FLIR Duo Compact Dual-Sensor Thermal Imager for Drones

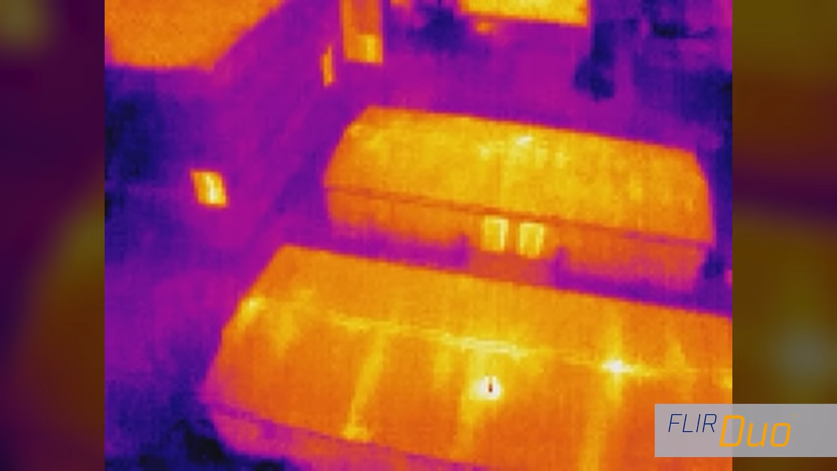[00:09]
With thermal and high-def color imaging in a compact lightweight package,
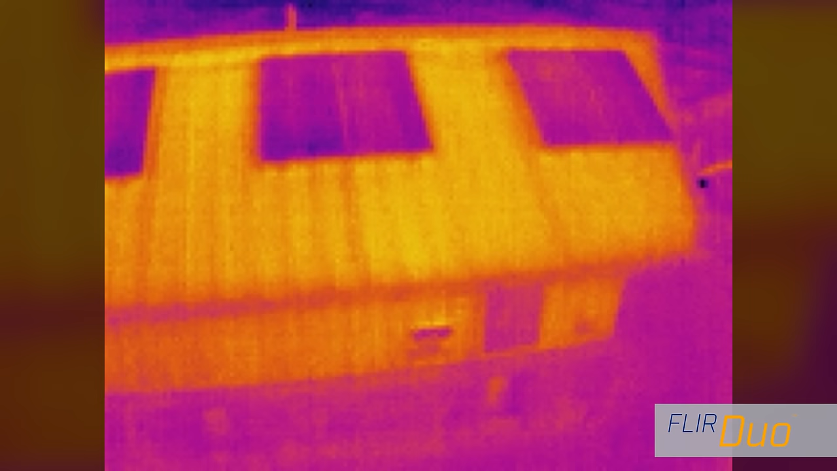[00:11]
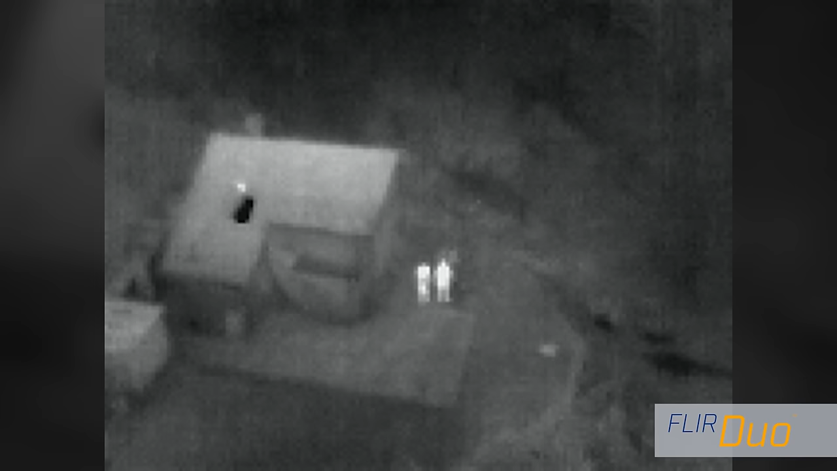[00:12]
DUO gives small drone operators imaging capabilities they've never had before.
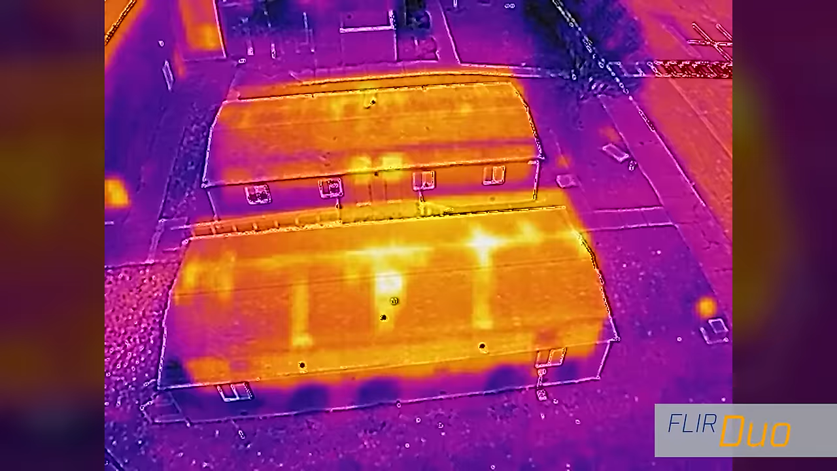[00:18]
And FLIR's proprietary MSX multispectral image blending brings out even more image detail.